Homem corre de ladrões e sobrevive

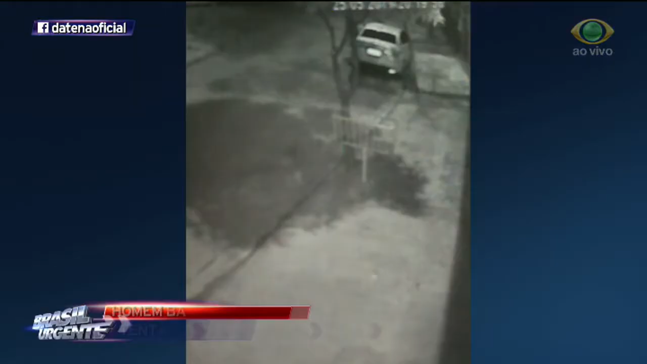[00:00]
A vítima tá neste carro. Quando desembarca,
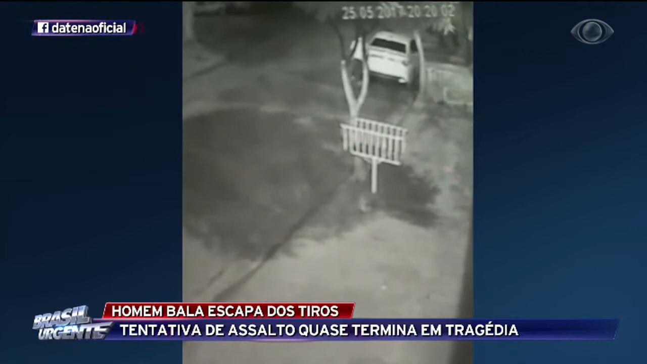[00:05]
o homem é surpreendido por uma moto que se aproxima com dois ladrões e foge ao perceber que é um bandido armado, que atira.
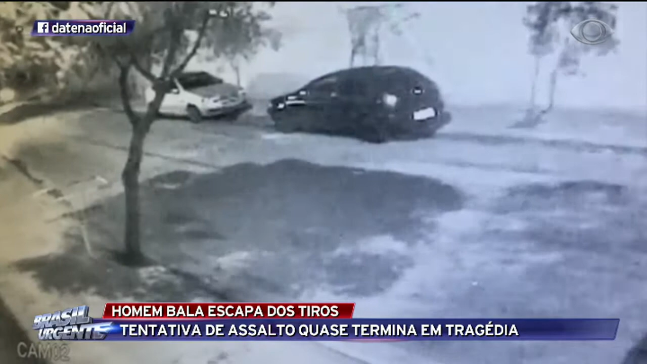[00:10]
Veja de novo a cena. Quando a moto tá se aproximando, o garupa já tem a arma na mão. E é por isso que a vítima percebe o assalto e corre o mais rápido que pode. Dá pra ver o clarão dos tiros do assaltante. Foram dois disparos. Correndo pela calçada, a vítima se encolhe e escapa. A tentativa de assalto, que quase terminou com a morte da vítima, foi nesta rua de Osasco, na Grande São Paulo.